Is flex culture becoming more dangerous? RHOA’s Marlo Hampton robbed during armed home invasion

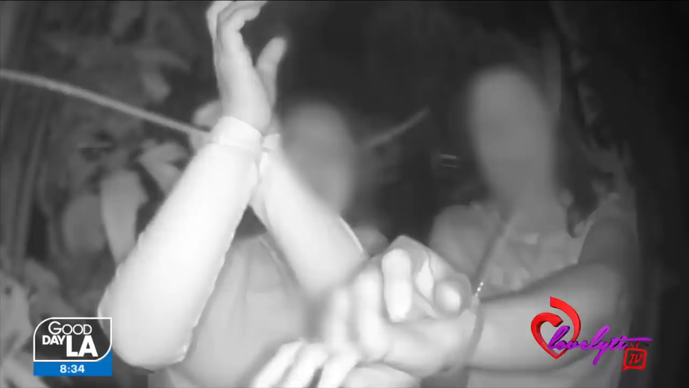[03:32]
They actually use the house's Ring doorbell to communicate with her.
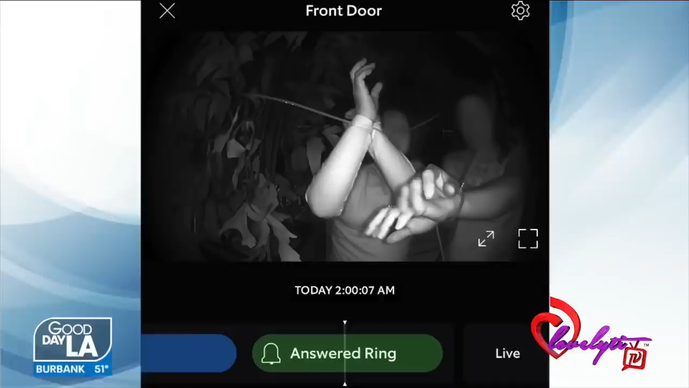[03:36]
She is out of state, thousands of miles away, and it was through that Ring doorbell they were able to tell her what had happened to them.
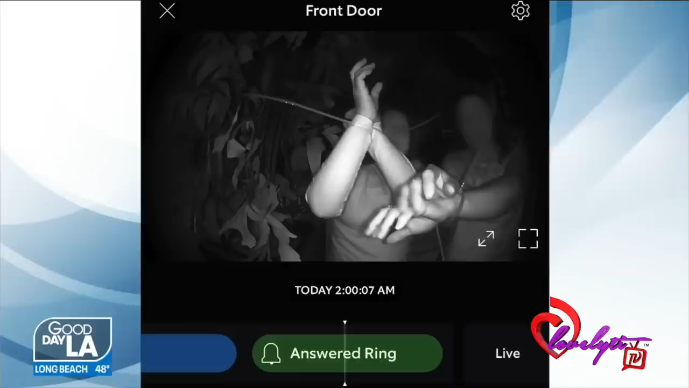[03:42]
Now, the home invasion happened around 1:30 this morning.
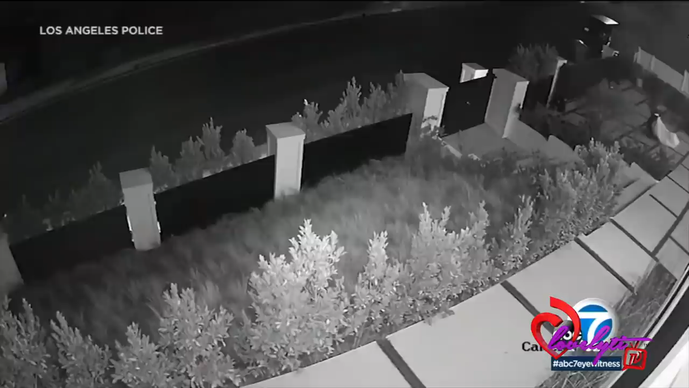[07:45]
The suspect's stash in the robbery, so large they dragged it out in a sheet, hauling it over the bushes to the street.
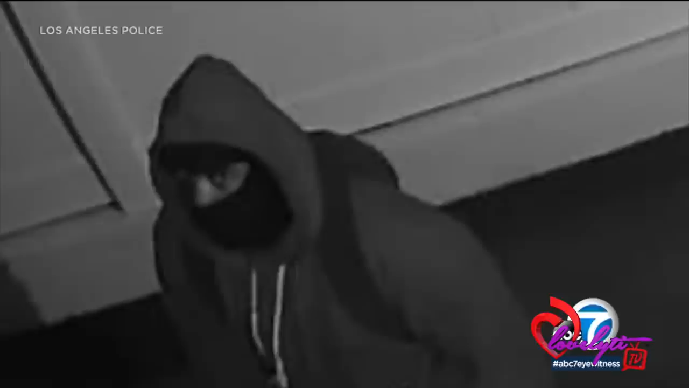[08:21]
A third suspect also seen leaving the home and then backing up the getaway vehicle, a black four-door pickup, the trio disappearing into the night.